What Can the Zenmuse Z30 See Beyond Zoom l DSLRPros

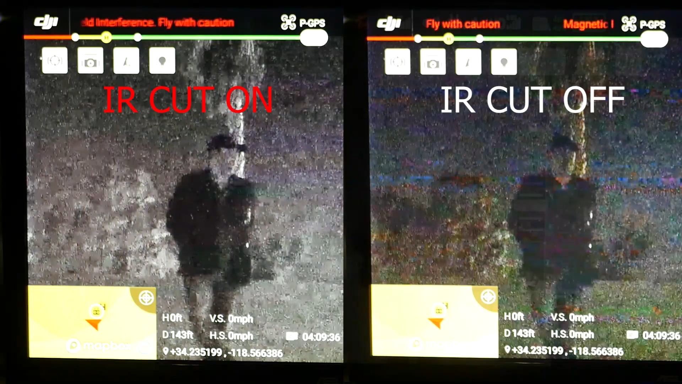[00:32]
In this clip we can see two people both with IR strobes, one with an IR flashlight.
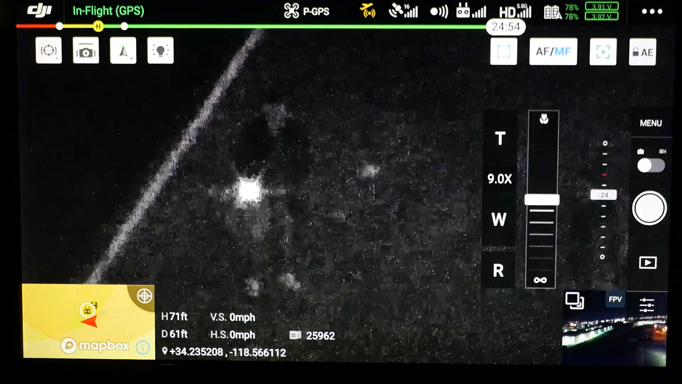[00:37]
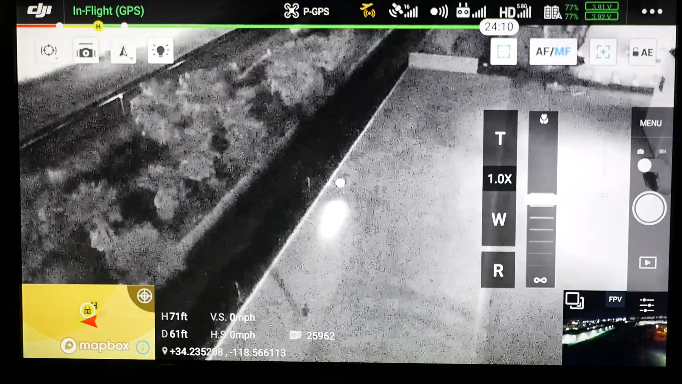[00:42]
Now we can see a third person approach them. We can easily distinguish who's on our team with the IR strobes and who isn't. It's a great tool to distinguish friendlies versus not friendlies. This is Mark from DSLR Pros.